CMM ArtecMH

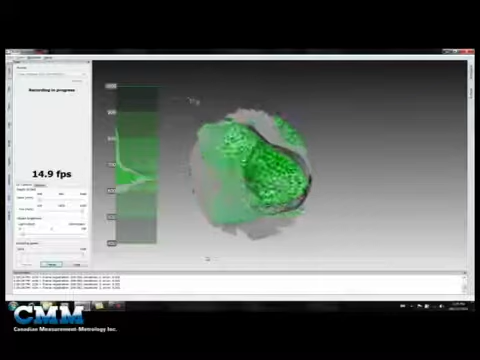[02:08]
You can either move the part, or you can move the camera, whatever you find easier.
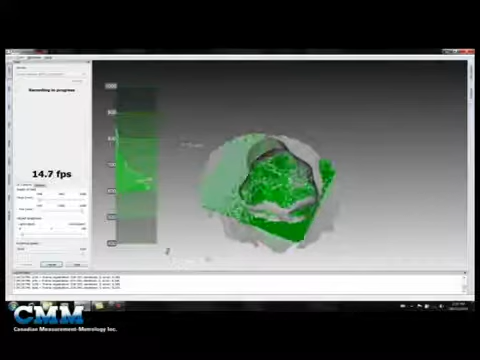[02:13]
I've got the ball cap sitting on top of a rotary cable that I can easily spin here. So we've got enough data there. I'm going to hit Stop.
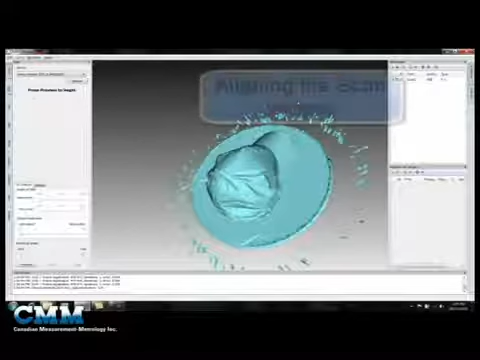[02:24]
And what we're going to do next, is we're going to just do a quick alignment of the data.
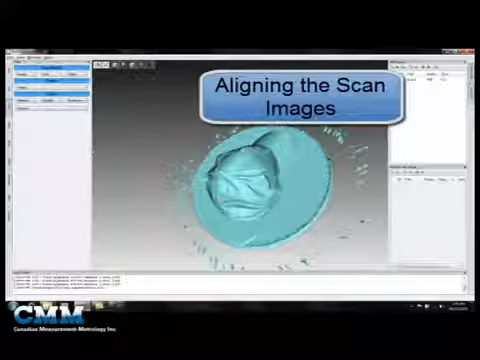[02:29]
We're going to select Fine Registration. What this is going to do, this is going to take all the individual scan images, and roughly align them together to build our 3D model. And you can see that they're quite well aligned as they are. But when we run the fine alignment, it just tweaks them.
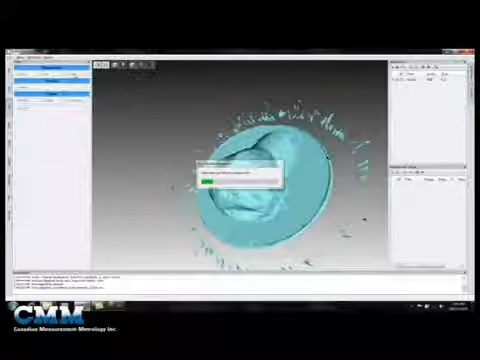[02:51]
We're now applying the global alignment, and this finalizes the alignment step between all the scan images. This just takes a few seconds to run. And there we go. Now it looks a little bit messy right now, because we've got a little bit of noise around the outside of our scan, for me spinning the scan table. So what I'm going to do next, is I'm going to select Fusion.
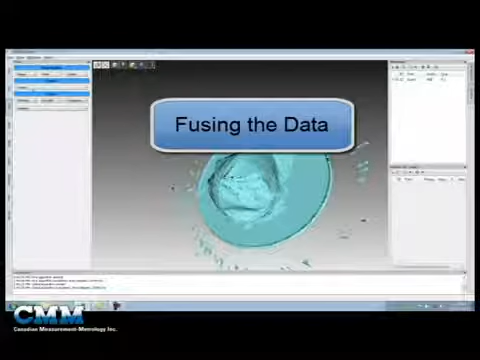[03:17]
And this will take all the individual scan images, and fuse them into a single polygonal mesh.